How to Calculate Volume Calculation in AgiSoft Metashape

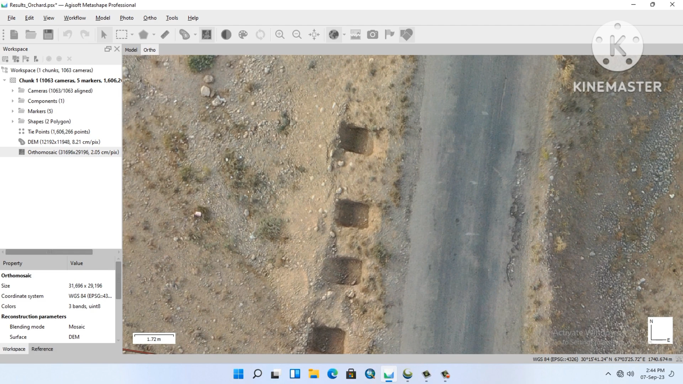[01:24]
here is value is altitude is 740.6 so we will calculate from this it's our reference